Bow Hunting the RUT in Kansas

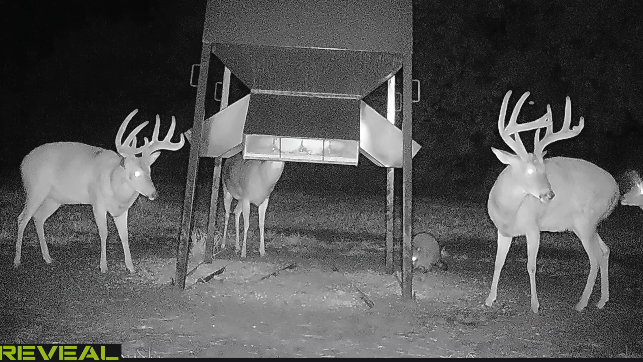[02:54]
Got some pictures of some big deer in there. Hopefully, old Popper or Mark's A to show up in there. I don't understand what they call Mark's eight.